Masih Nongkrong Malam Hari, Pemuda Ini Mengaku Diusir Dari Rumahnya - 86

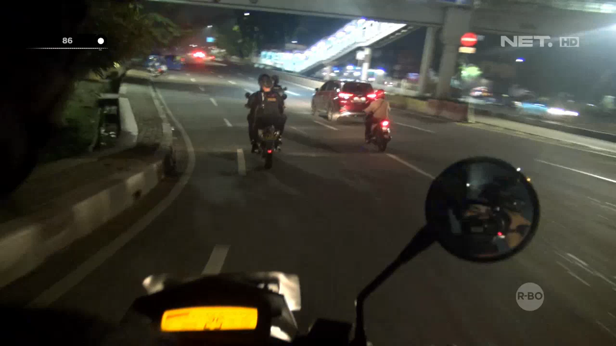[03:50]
Kemudian kami melanjutkan patroli, tidak jauh dari tempat tersebut, kami menemukan dua motor yang tidak memenuhi standar keamanan.